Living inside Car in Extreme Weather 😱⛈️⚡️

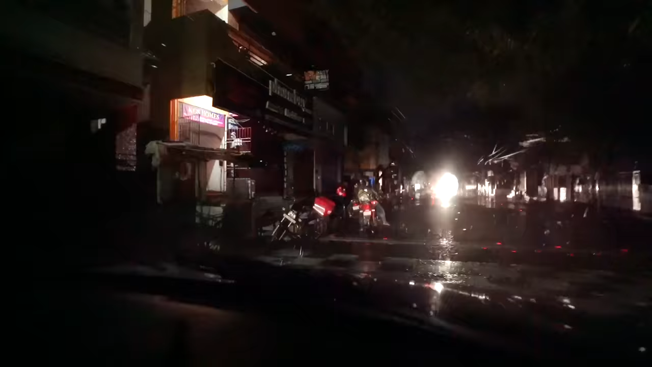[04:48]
எல்லா இடத்துலையும் அமைதியாக இருக்கிறது, ஆனால் வந்து இந்த டெலிவரி பாய்கள் மட்டும் சுழன்று கொண்டிருக்கிறார்கள். இந்த சமயத்திலாவது அவர்களுக்கு ரெஸ்ட் கொடுக்கலாம்.